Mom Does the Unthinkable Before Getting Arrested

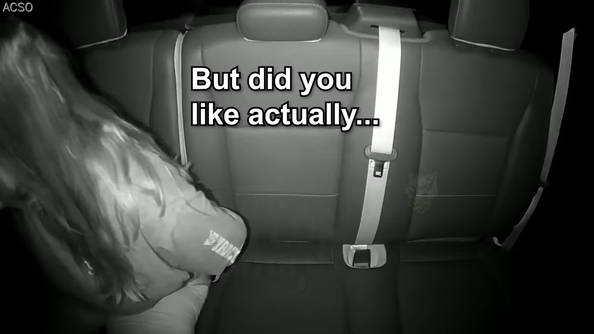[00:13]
I get drunk, but did you, like, actually handcuff me and prove that I was drunk? I think she's nursing one of the babies right now. She's five. Do you hear all my kids? Mm-hmm. I do.
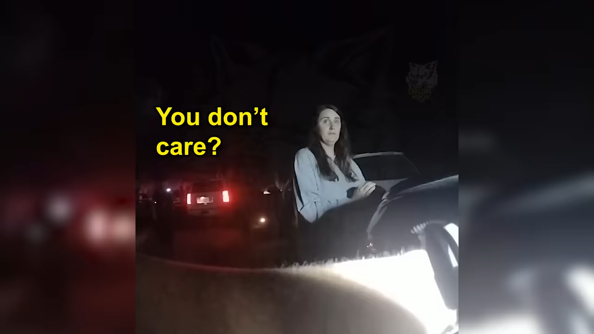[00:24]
You don't care? No, I do care very much.
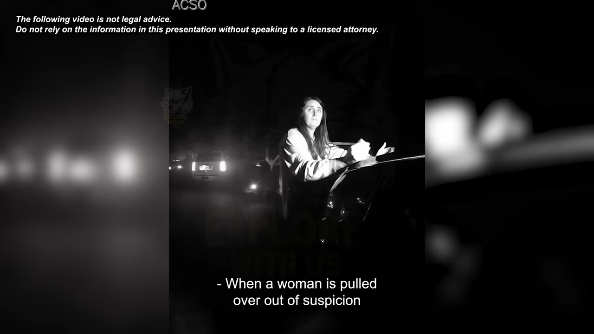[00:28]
When a woman is pulled over out of suspicion that she's driving under the influence,
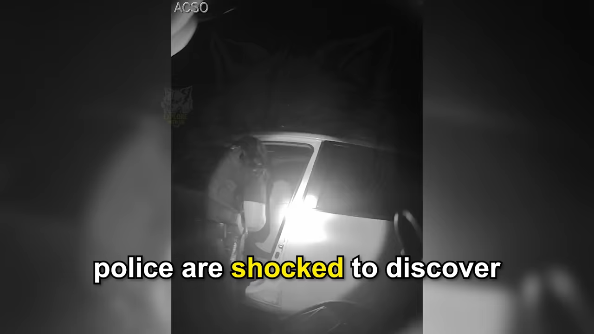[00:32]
police are shocked to discover five screaming and crying children in the backseat of her car.
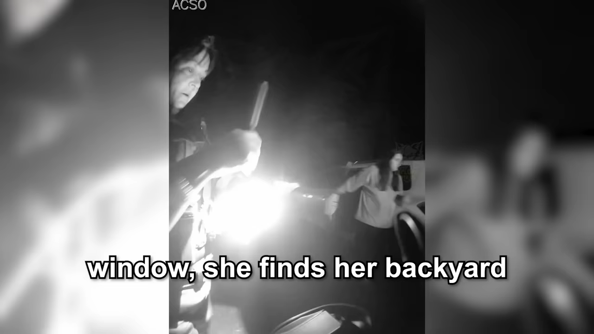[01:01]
Yet, when a woman looks out her window, she finds her backyard aglow in the lights of a car parked haphazardly in her yard.
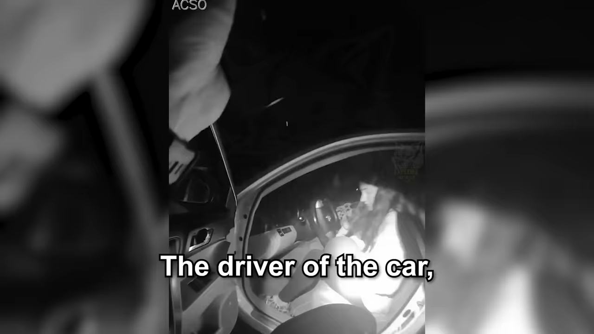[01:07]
The driver of the car, 29-year-old Samantha Fletcher, stumbles through the grass,
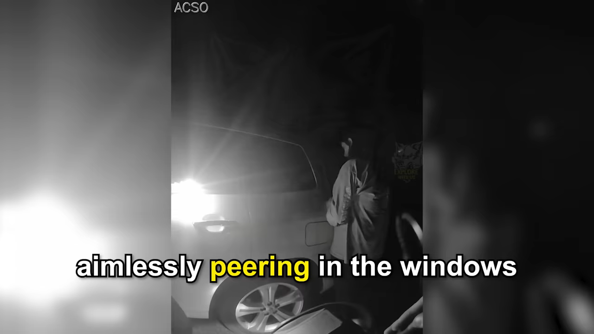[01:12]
aimlessly peering in the windows and the door of the home.
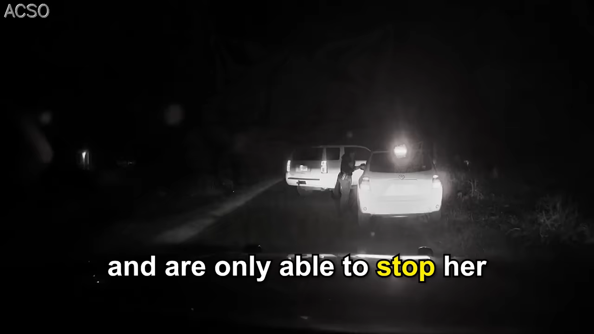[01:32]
stop her after they use their cruiser to box her in.
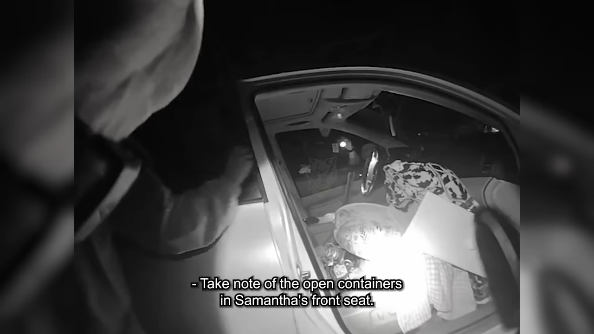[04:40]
Oh! Take note of the open containers in Samantha's front seat. They definitely don't help her case.
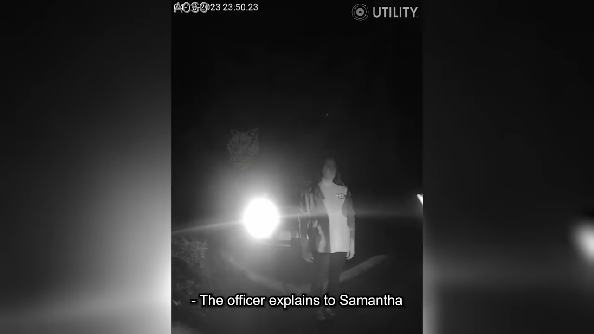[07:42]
The officer explains to Samantha that they're going to run through a few exercises that will help confirm or deny that she's intoxicated.
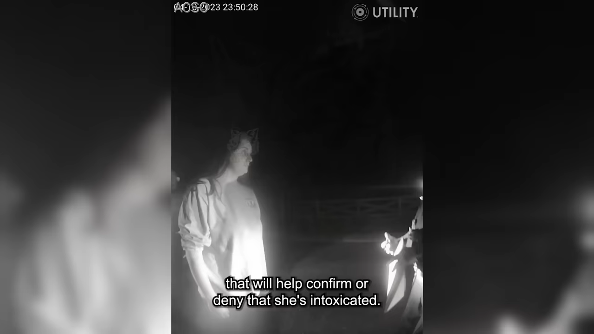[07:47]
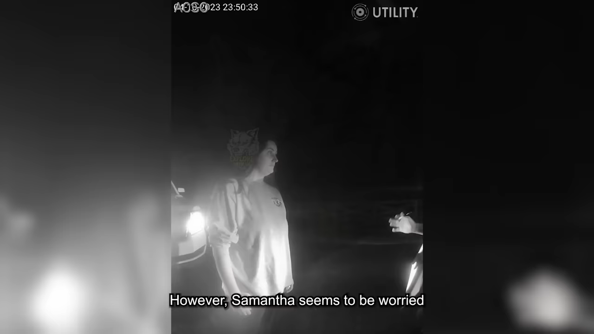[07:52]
However, Samantha seems to be worried about something else entirely, the camera on the officer's chest.
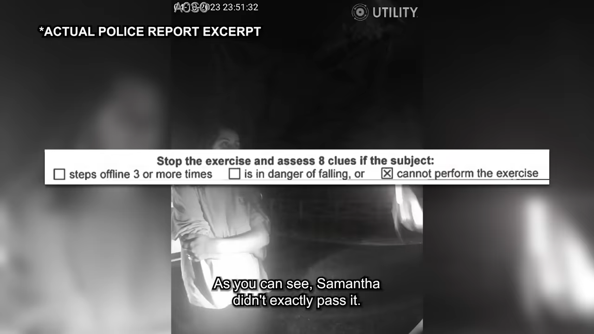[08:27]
As you can see, Samantha didn't exactly pass it.
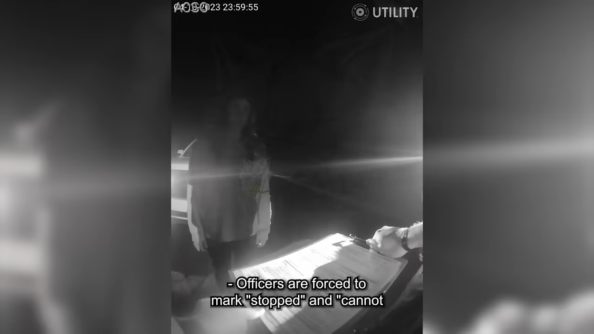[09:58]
Officers are forced to mark stopped and cannot perform the exercise on the alcohol drug influence report.
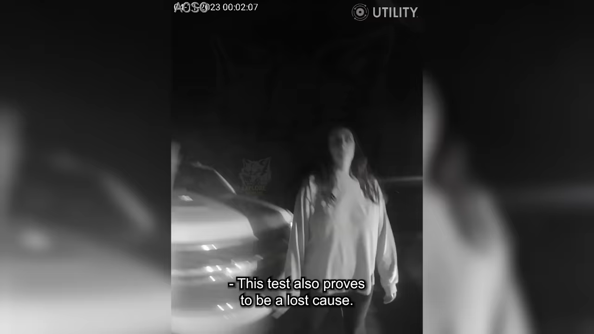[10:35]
This test also proves to be a lost cause.
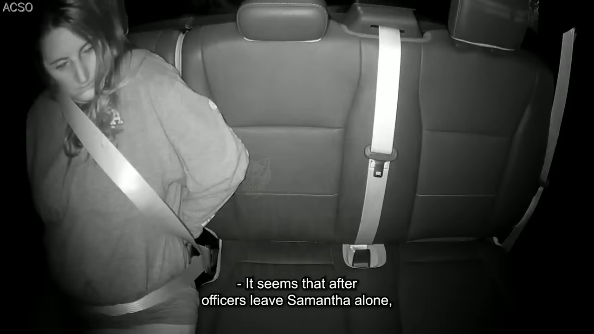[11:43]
It seems that after officers leave Samantha alone, it all finally starts to sink in. Hey!
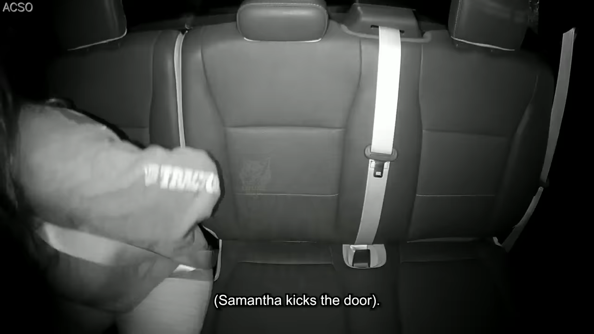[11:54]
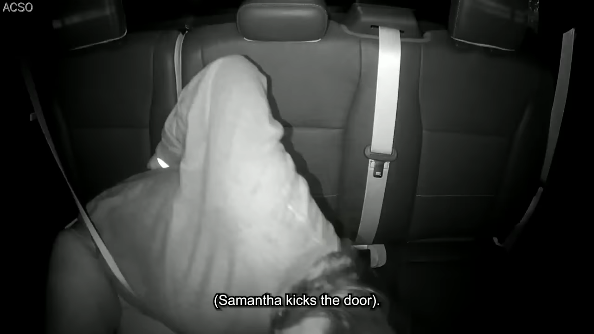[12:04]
Can I take a test?
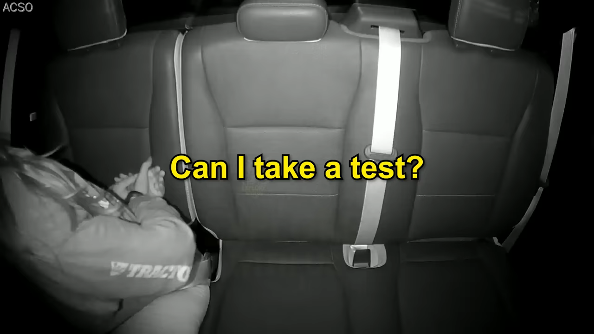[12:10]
Yeah, we, you can when we get to the jail. Can I do it now? No, we have to do it at the jail.
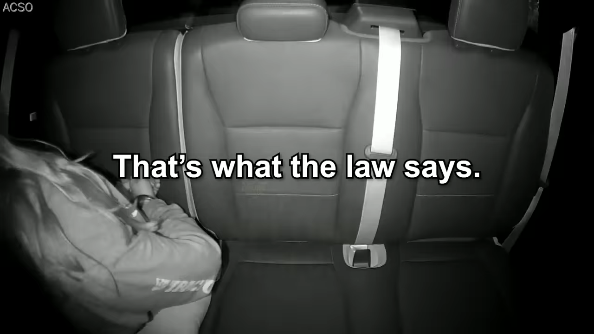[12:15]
That's what the law says. With that, the officer takes Samantha to jail. On the way, her strange comments only grow more nonsensical. So, at what point do you have your camera on? I have it on right now. It is? No, I actually can't. It's 3. You have it on right now? Yeah, I can. We had it on all night, bud. So, can I call my husband now?
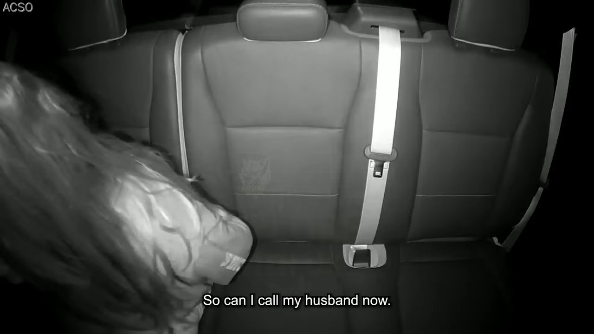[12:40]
Or y'all won't let me? No, ma'am. Oh, yeah, y'all like to control that, don't you? So, are y'all dropping me off to the jail? Thanks, Bubba. Is there anyone coming to get my kids? Yes, they're going to probably go to DPS. Can you call my husband? We're trying to, but it's fun going straight to voicemail.